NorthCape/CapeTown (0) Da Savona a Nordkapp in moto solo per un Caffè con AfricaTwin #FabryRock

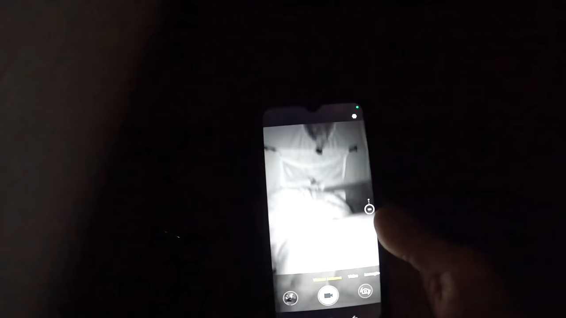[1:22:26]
È il mio Dughi S98 in modalità col visore notturno.
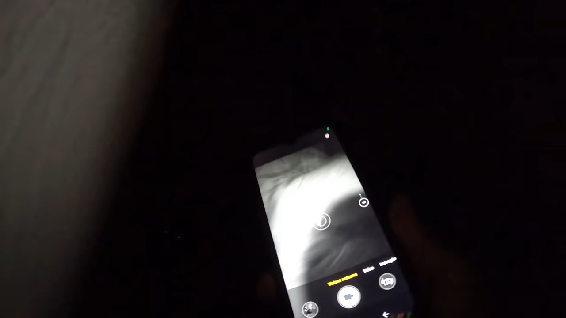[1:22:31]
Praticamente potete vedere al buio completamente senza dover emettere nessuna luce frontale.